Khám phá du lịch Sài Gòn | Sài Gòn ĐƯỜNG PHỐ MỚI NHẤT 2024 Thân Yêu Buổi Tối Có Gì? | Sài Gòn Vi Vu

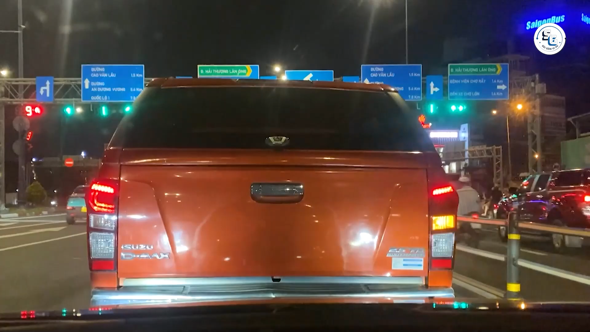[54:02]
đặc biệt là ở các giao điểm lớn. Khu vực nối dài đến quốc lộ 50 đôi khi có lưu lượng giao thông đông đúc, do người dân di chuyển từ nội thành ra ngoại thành và ngược lại.
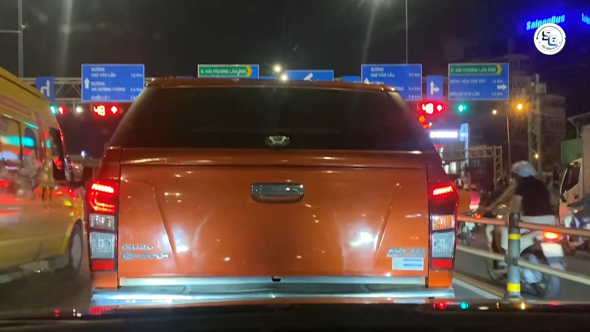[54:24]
Tuyến đường từ Võ Văn Kiệt đến quốc lộ 50 là một trong những hành trình thuận tiện và mang đến nhiều trải nghiệm thú vị cho những ai muốn khám phá thành phố Hồ Chí Minh từ trung tâm đến ngoại ô.
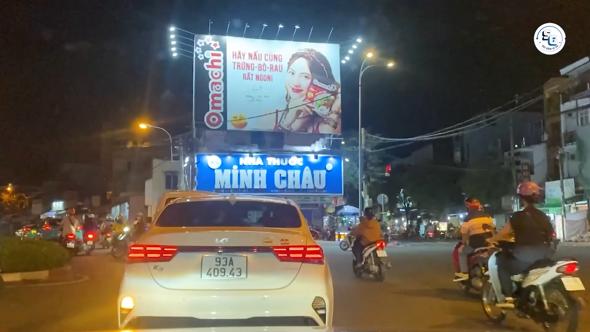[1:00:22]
đặc biệt là đại lộ Nguyễn Văn Linh, một trong những trục đường chính của khu vực phía Nam thành phố. Quốc lộ 50 thì có đường rộng và mặt đường khá bằng phẳng, đảm bảo sự lưu thông thuận tiện cho cả xe máy và ô tô. Tuy nhiên, do là một tuyến đường có nhiều phương tiện di chuyển, đặc biệt là xe tải và xe container vận chuyển hàng hóa, khu vực này đôi khi vẫn gặp tình trạng ùn tắc giao thông, nhất là vào giờ cao điểm.
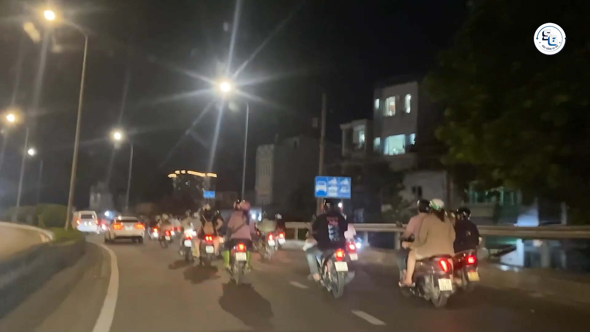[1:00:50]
Đặc biệt là đoạn gần giao lộ với Nguyễn Văn Linh thường xảy ra tình trạng ùn tắc, vì đây là điểm nút quan trọng kết nối với các khu công nghiệp lớn.
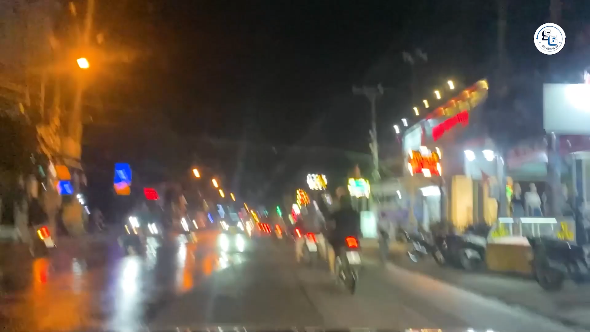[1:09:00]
Mùa mưa thì cũng khiến lưu lượng giao thông chậm lại do đường trơn trượt và tầm nhìn hạn chế khi trời mưa to.
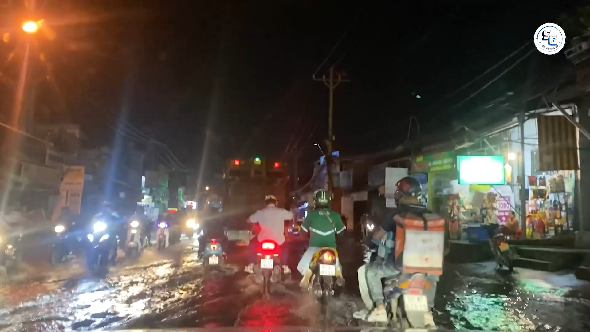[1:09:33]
Các phương tiện thường di chuyển chậm hơn để đảm bảo an toàn, dẫn đến tình trạng ùn tắc giao thông, đặc biệt tại các điểm giao lớn và khu vực có cầu hoặc là đoạn đường hẹp.
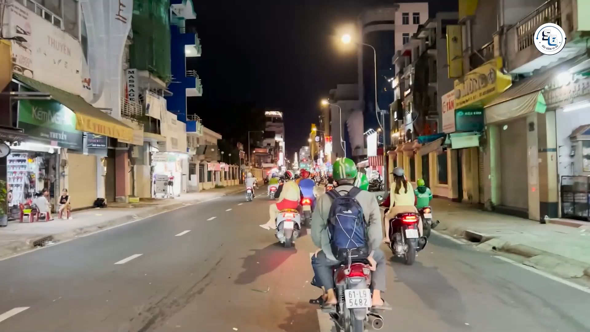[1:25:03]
Những ngôi nhà này tuy đã trải qua nhiều thập kỷ nhưng vẫn giữ được nét đặc trưng lịch sử của khu vực. Khu vực này có mật độ dân cư đông đúc,
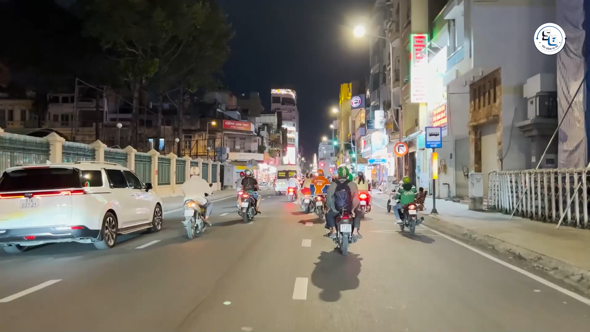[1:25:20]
trong khi không gian công cộng thì bị thu hẹp, dẫn đến khó khăn trong việc quản lý đô thị. Tuy nhiên thì sự đa dạng văn hóa và sự phát triển kinh tế đã mở ra nhiều cơ hội để khu vực này tiếp tục phát triển, không chỉ về kinh doanh mà còn về du lịch văn hóa. Trần Hưng Đạo B không chỉ là một phần quan trọng của mạng lưới giao thông thành phố Hồ Chí Minh, mà còn là nơi giao thoa giữa truyền thống và hiện đại, từ các công trình văn hóa người Hoa cho đến các hoạt động thương mại sôi động.
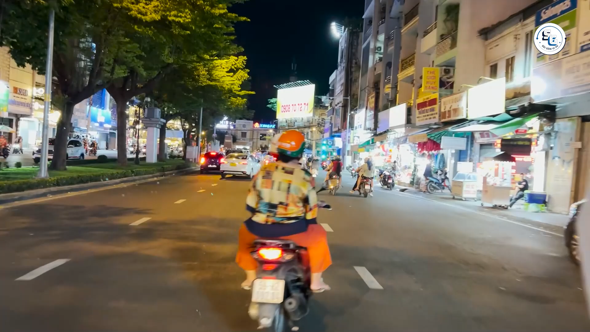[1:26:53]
Đường Hải Thượng Lãn Ông thì nằm ở khu vực quận 5,
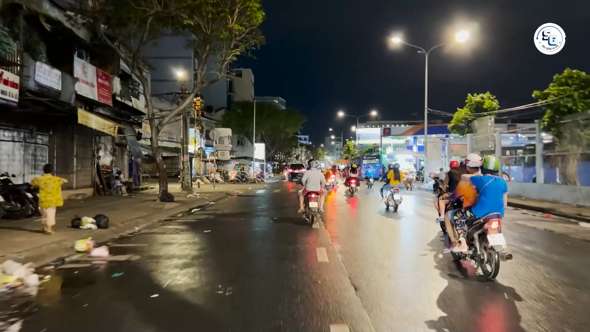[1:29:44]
Bây giờ thì mình sẽ dòng qua đường Chu Văn An cho các bạn xem thử nha. Đường Chu Văn An thì nằm gần các chợ lớn như là chợ Bình Tây và là nơi giao thương sầm uất của cộng đồng người Hoa.
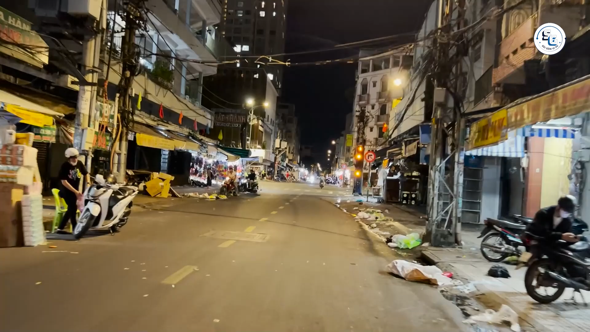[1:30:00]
Nơi đây thì nổi bật với nhiều cửa hàng buôn bán các loại thực phẩm, thảo dược và đồ gia dụng, mang đến cho du khách một trải nghiệm mua sắm độc đáo.